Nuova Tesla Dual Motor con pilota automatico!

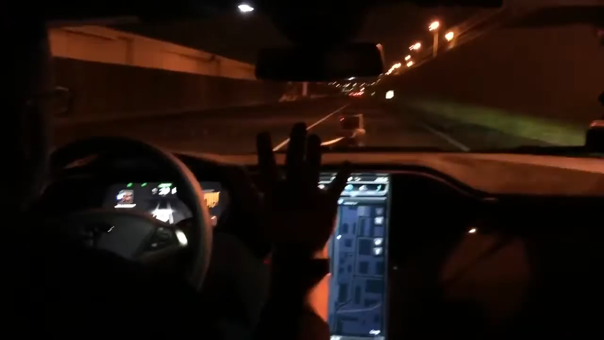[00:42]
My foot's off the accelerator, off the brake. The top camera's going to read that 30 mile per hour sign. It's going to adjust the speed while navigating through the lane course. Once again, not touching a thing. The car's driving itself. So that bottom camera's reviewing the lines. The top camera's reading signs. It's going to read that 25 mile per hour sign.
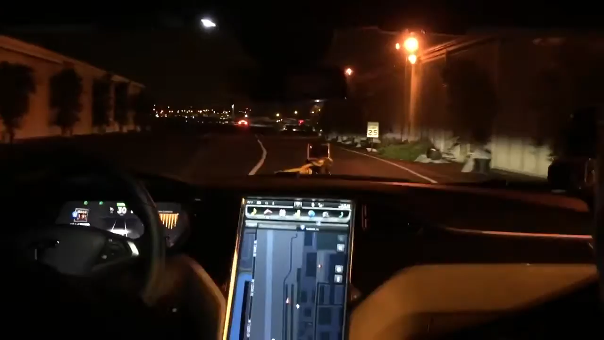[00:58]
Once it straightens out, she's going to slow down automatically. I'm going to press the blinker. She's going to initiate a lane change automatically.
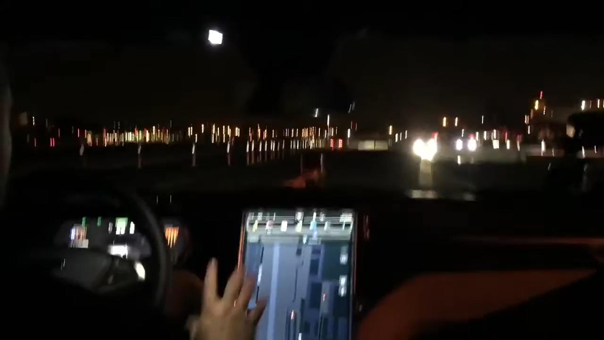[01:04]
All by herself. And the Model S naturally reacts to traffic conditions. So it's going to sense the car up ahead. Start slowing down. And once again, not touching anything. She'll come to a complete stop by herself. That's amazing.
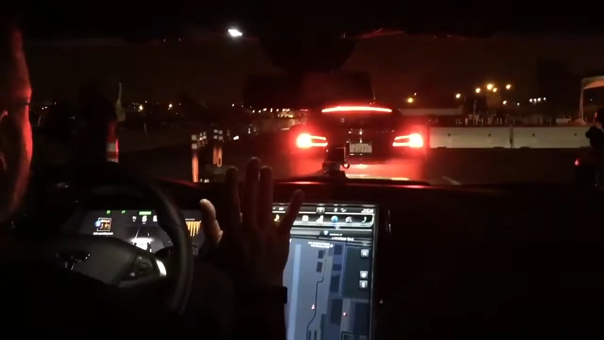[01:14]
That's it. Truly amazing. Put your foot in the brake. Disengages it just like cruise control, and you're back to driving yourself.